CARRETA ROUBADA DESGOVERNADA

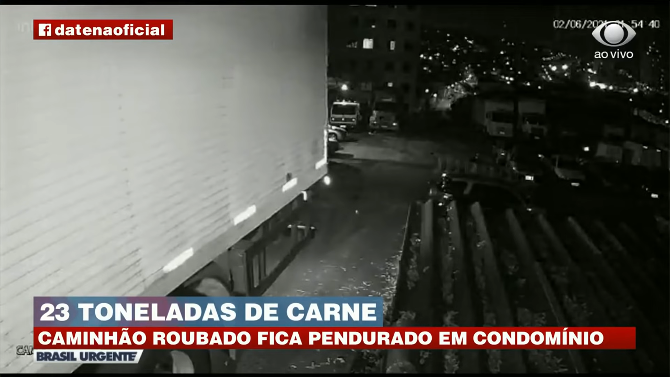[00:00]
Uma câmera registra o caminhão frigorífico, ladeira abaixo, na direção do condomínio residencial no fim da descida. Foi por muito pouco que a carreta carregada com carne não foi parar dentro dos apartamentos.